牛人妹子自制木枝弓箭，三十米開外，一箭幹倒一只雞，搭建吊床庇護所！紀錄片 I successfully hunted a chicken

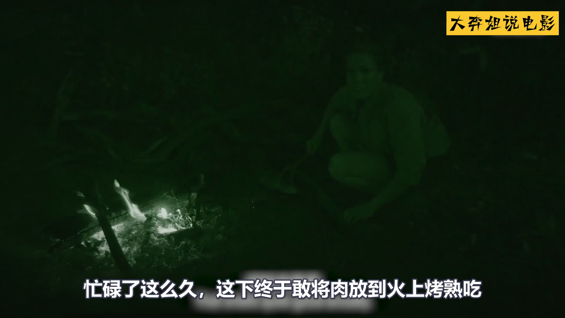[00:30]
终于赶将肉放到火上烤熟吃已经很久没有闻到肉香了心情那是好的不行就在他们准备享受美食时
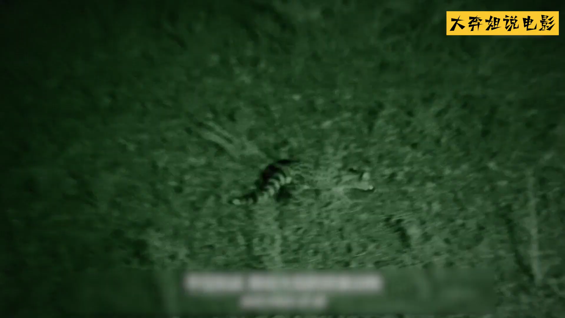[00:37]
附近的动物都被烤肉的香味吸引过来到处是他们蹦打的声音
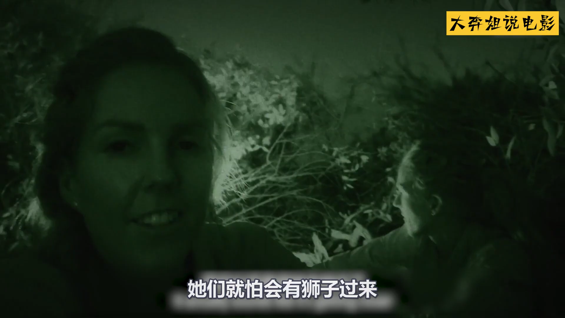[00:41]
他们就怕会有狮子过来毕竟这肉还是从他那
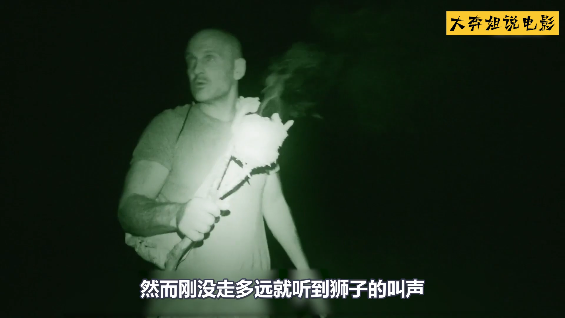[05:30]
走多远就听到狮子的叫声立刻停下来将火堆升起来这样除了能够
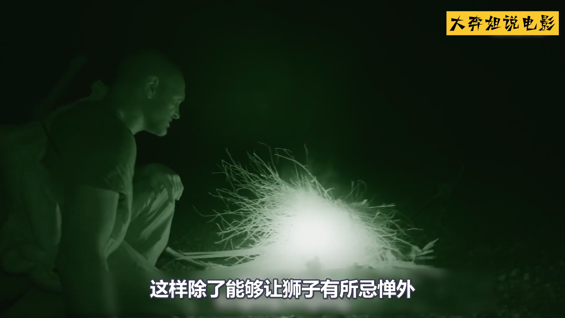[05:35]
让狮子有所忌惮外还能让德叶看起来更大指点
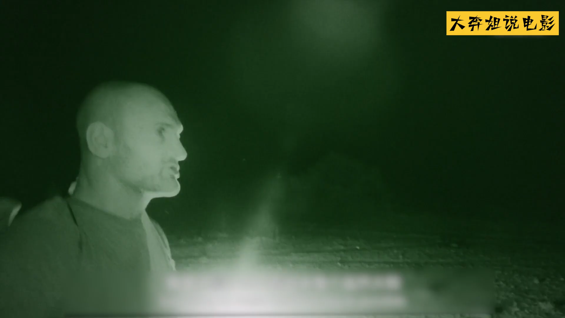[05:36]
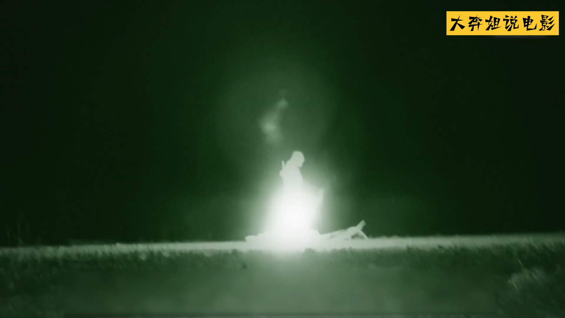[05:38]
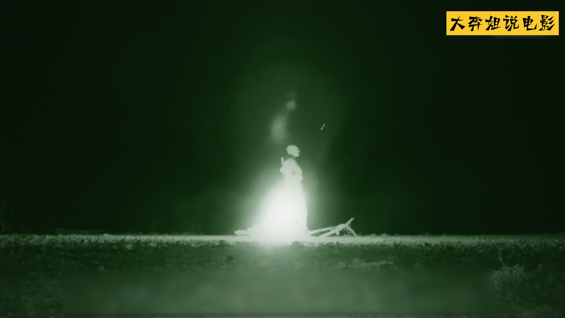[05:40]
希望能够将附近动物吓走吧反观姐妹俩就享受很多了躺在上面享受着烤鸡已经不知道怎么形容这肉的味道